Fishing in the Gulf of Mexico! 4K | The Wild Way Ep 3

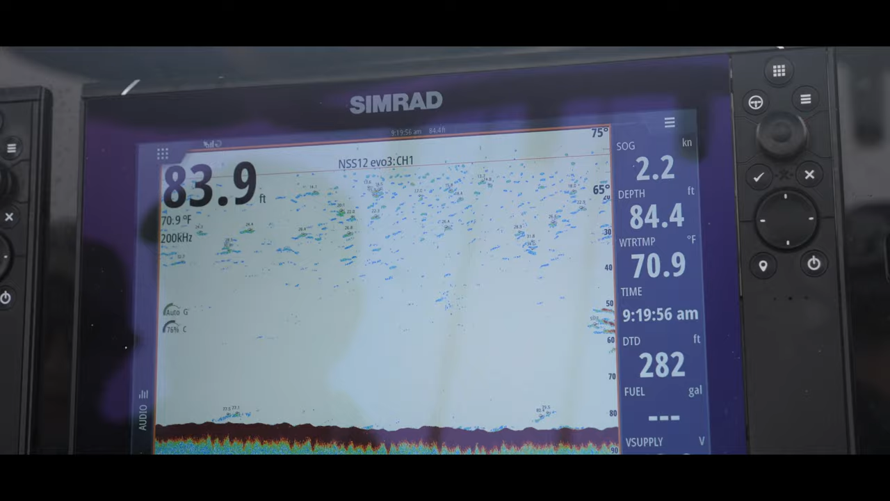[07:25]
On screen: water 70.9°F, speed 2.2 kn
I'm starting to see something coming out. See, I like that. Fish is starting to come in. Whoa.